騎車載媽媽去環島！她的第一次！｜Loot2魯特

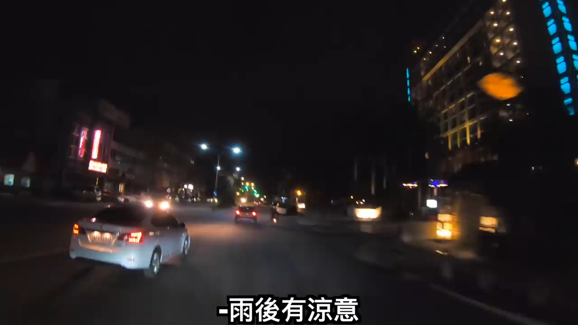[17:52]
意街上幾乎沒什麼車也不見人的蹤影真搞不清楚為什麼你們會這麼喜歡騎重機